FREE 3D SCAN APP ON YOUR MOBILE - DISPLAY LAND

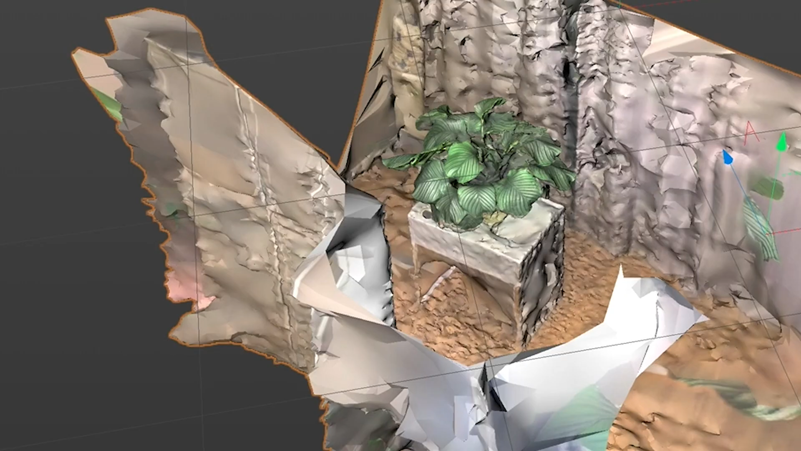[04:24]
And I have done the same in Cinema 4D Lite, but it has not delivered the results that I was expecting.